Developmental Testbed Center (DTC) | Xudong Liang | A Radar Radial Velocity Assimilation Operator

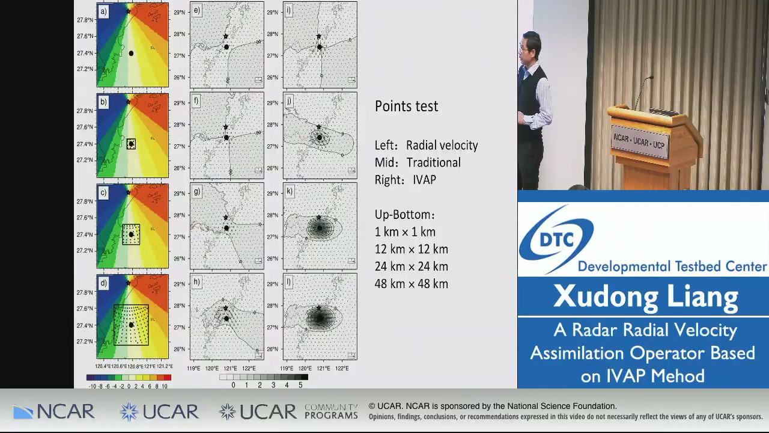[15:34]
And if we use a traditional observation, we can as we know that adhere, the radar observation is the outward motion towards this one, towards the south southeast. And so use the traditional observation.